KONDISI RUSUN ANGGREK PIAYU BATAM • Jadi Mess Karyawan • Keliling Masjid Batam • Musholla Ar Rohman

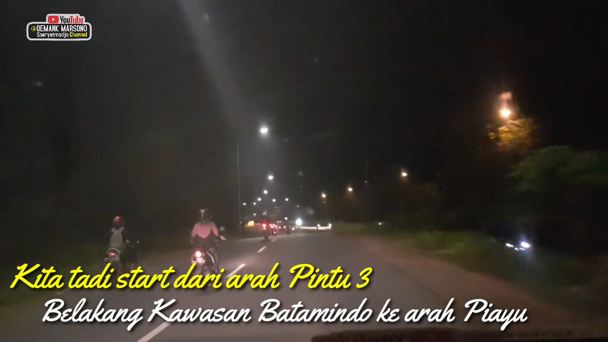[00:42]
sangat lama sekali mungkin saya tidak kesana kita ikuti perjalanan terus dan semoga teman-teman masih setia disini
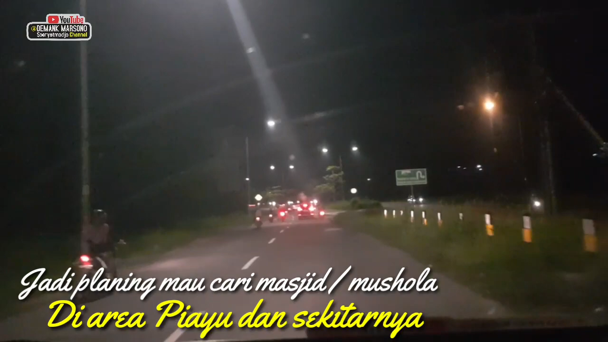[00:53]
nerutusi jalan-jalan di Kota Batam ini muter arah ke Bukit Kemuning kalau mau mener tapi kan aku mau lurus saya lurus-lurus nah teman-teman kita sekarang kan sudah sampai pintu 3
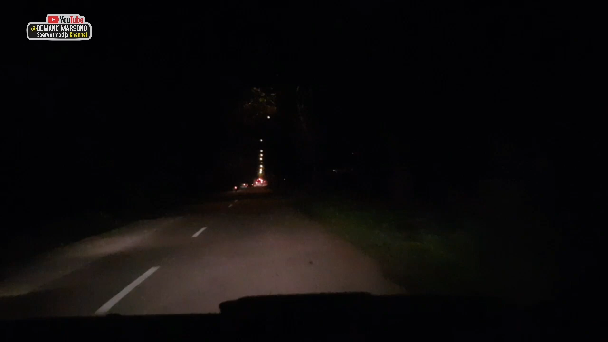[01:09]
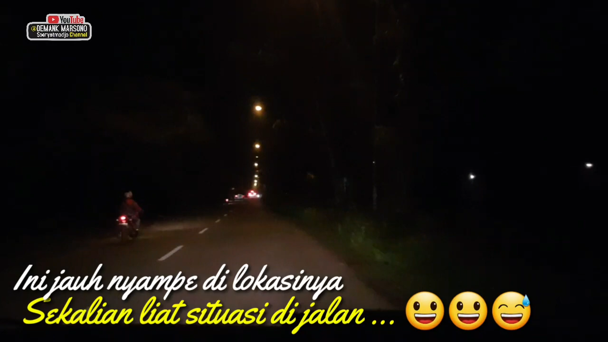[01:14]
Bidayu di pintu 3 itu tadi setelah kita sudah lewati pasarnya Bidayu yang pintu 3 setelah pintu 3 pokoknya ada belokan pertama yang yang jalan besar jalan asfal besar ini ada
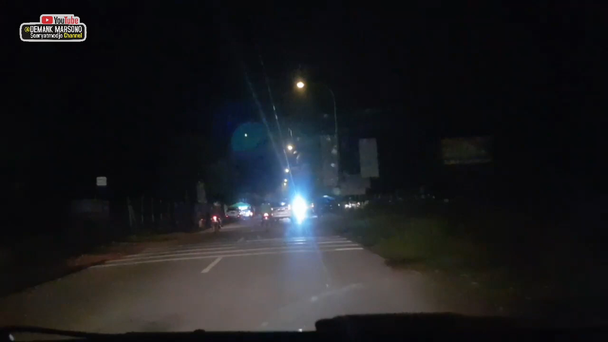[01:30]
pertemuan ini pertigaan besar ini ini kita belok kanan dikit langsung
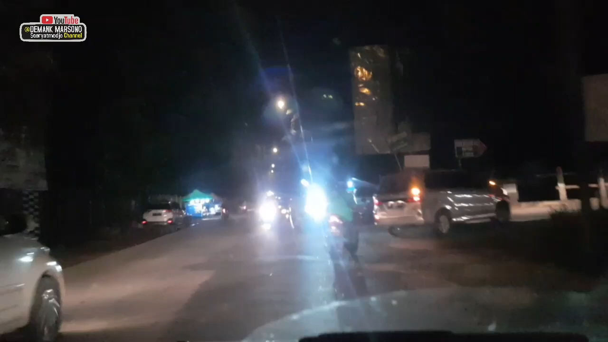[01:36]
belok kiri kalau yang lurus itu dari arah pancur atau dari Bidayu Laut
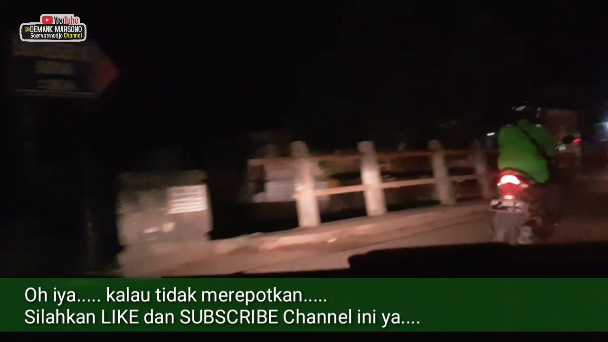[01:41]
ini kita kalau ke kanan lurus itu ke arah mangsang kita ambil ke kiri karena mau ke mana tadi apa namanya tadi
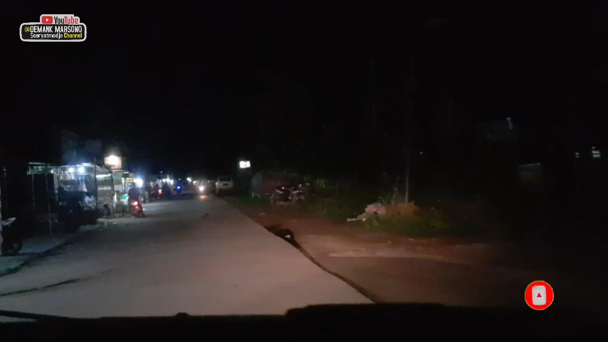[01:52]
ala lalai aku yang mau rumah susun rusun perumnas nih pinggir jalan nih banyak-banyak uang jualan nah rusun kita berada di sebelah kanan ini misalnya dulu pernah tinggal disini beberapa lama ya tahun tahun lo wawas banget